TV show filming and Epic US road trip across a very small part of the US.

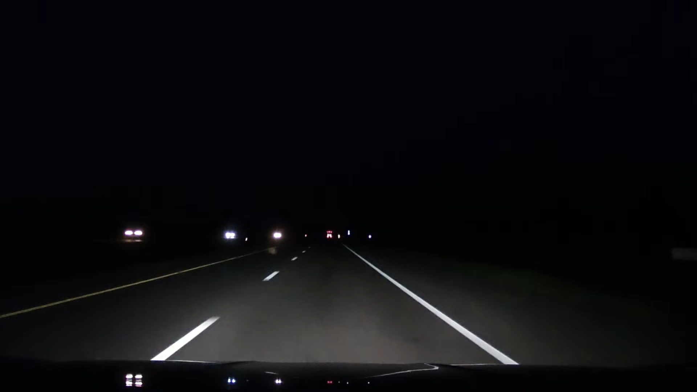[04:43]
I mean, there's nothing to look at. It's pitch black. There's no sights moving by. This is Nebraska. This is a what we call a pass-through state. You know, you just drive through it. There's nothing really to see along the line. So, but I don't want to speed. Speed limit 75 miles per hour. I really don't want to speed at all because it's 3 a.m. Cops don't have much to do at 3 a.m. You know, their line of who they're going to pull over at 3 a.m. gets really fine. And knowing my luck, as soon as I creep over 77,